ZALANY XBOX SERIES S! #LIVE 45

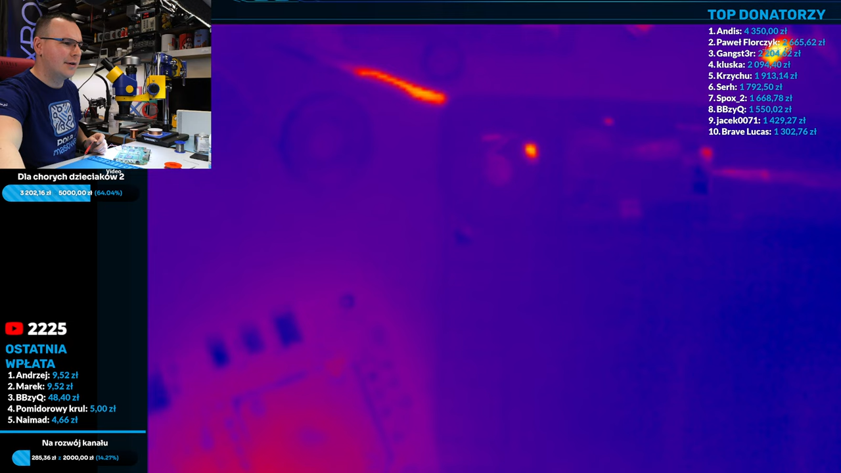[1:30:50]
jeszcze korat korat korat korat tylko tym razem nie daj 20 woltów bo nasz cały misterny plan wpis no pójdzie o prundy się pojawiły kurde czekaj dam je tutaj
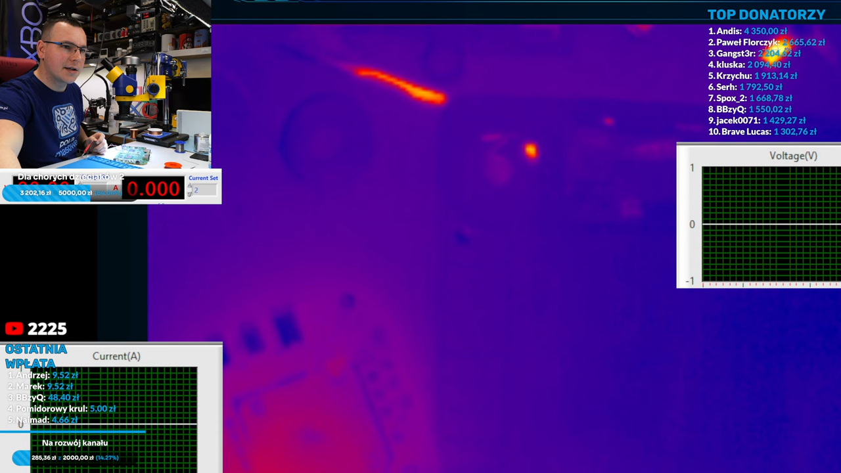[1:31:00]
zmniejszymy może dzisiaj trochę o nie to nie gdzieś ty to dał gościu pyk czekajcie chwila moment i jest git dobra będzie nie do końca ładnie ale nie musi być i teraz 12 12 woltów teraz jest tak jak MOSFETy są przebite tak pójdzie na CPU za dużo amperów
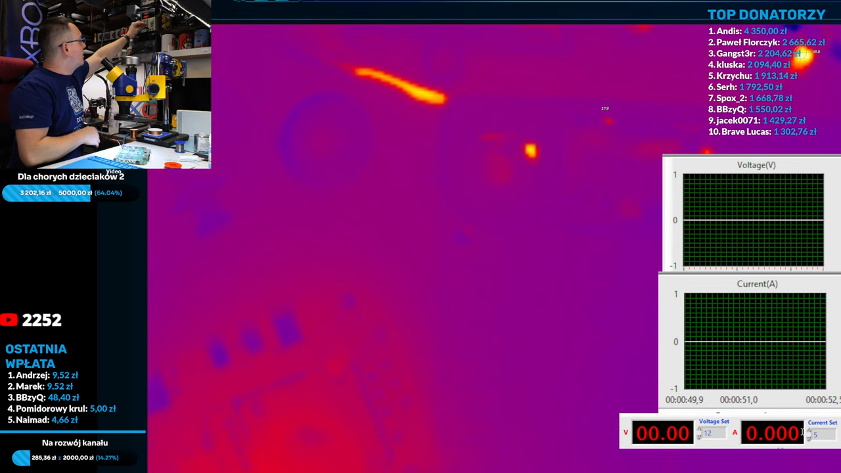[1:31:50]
to i tak go usmaży więc dajmy 3 nie no więcej ona potrzebuje dobra damy 5 zobaczymy czy zabezpieczenie się włączy czy nie dobra wpinamy się zaraz albo będzie fajnie albo będzie dupa a nie fajnie teraz tak nasza kamera z Kate Media fajnie to działa powiem wam jestem bardzo zadowolony z tej termowizji jeszcze jak się dokupi do tego jak się ramię ruchome tak jak tutaj sobie zamontowałem to już w ogóle
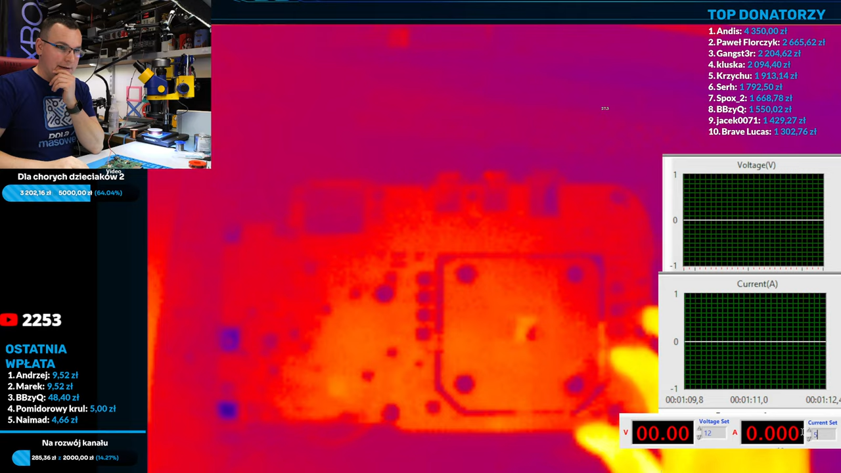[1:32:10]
odpalamy odpalamy rączki mam tutaj let's rock baby próbujemy 3 2 1 go
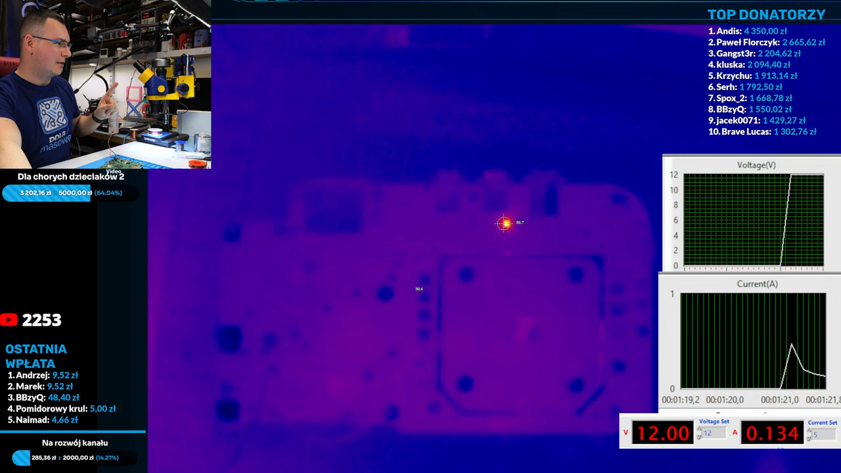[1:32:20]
kurwa grzeje się coś o nagrzewa się patrz
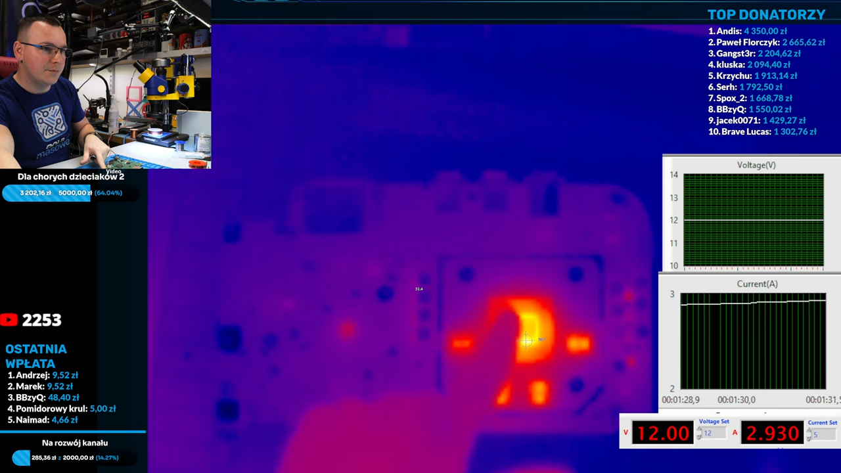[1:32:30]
coś tu zaświeciło się i procesor się grzeje ej możliwe że ona się włączyła 2,9 ampera pobiera 3 ampery patrz tylko prąd taki jednostajny idzie do góry bo się nagrzewa procesor
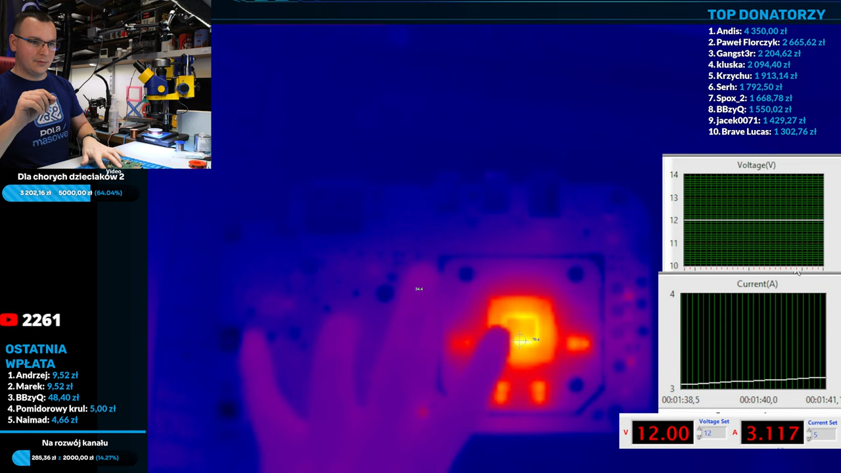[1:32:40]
coś tutaj czekaj zaświeciło czekaj wyłączyła się wyłączy się drugi raz
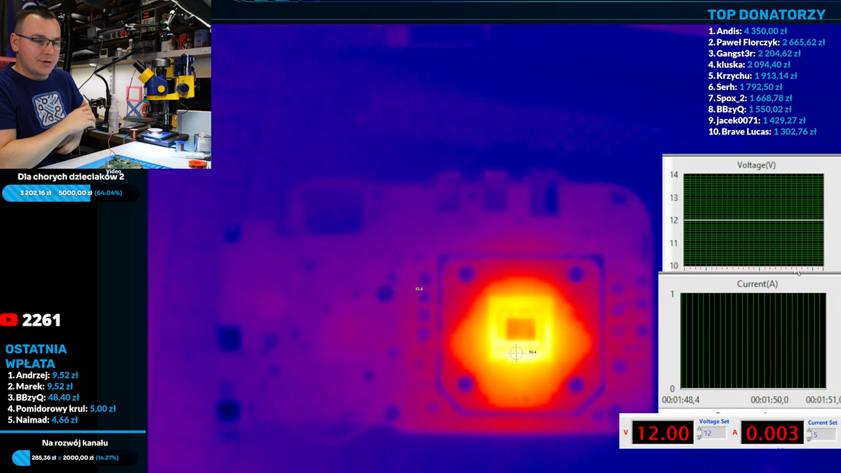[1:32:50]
cisza cisza na planie o odpala się widzieliście?
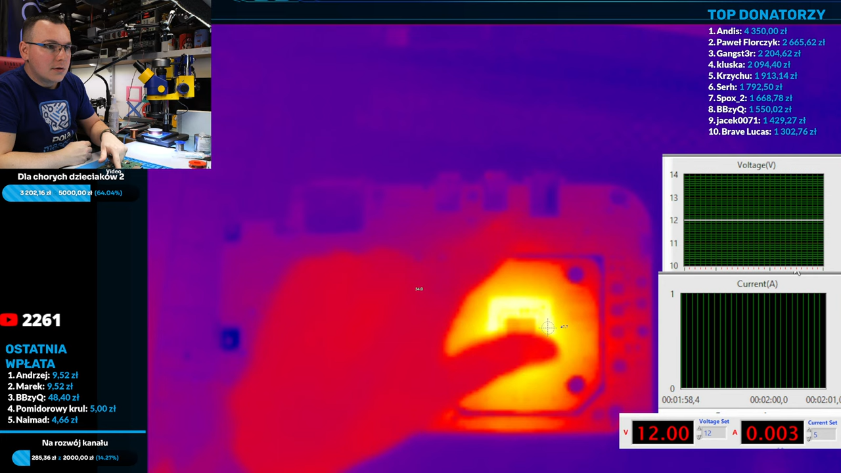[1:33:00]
ty ten kondensator albo ten regulator się zaświecił o o o o o ten ten układzik
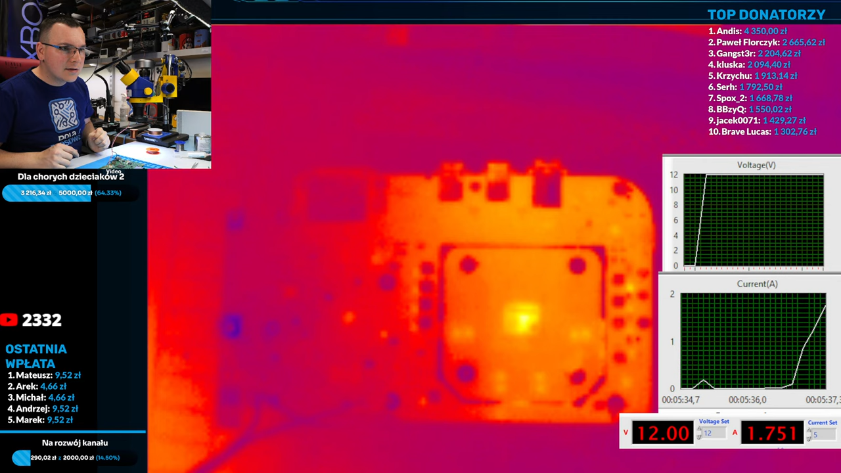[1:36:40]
i zobacz jak się pięknie procesor nagrzewa już nie ma tego punktu grzewczego 2,9 ampera 2,8 ty no bez kitu jest spora szansa że ten sprzęt to żyje dobra w takim układzie